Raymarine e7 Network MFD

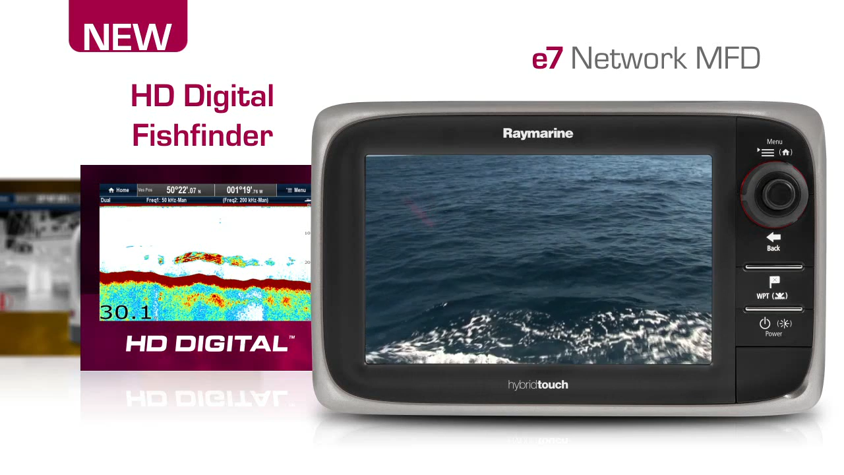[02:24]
Feared by all species of fish,
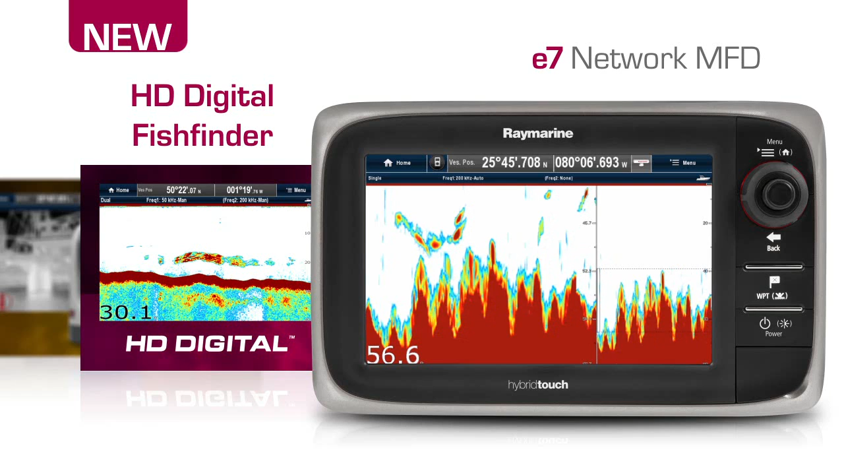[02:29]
the E7D targets them precisely and depicts bottom structure with amazing clarity.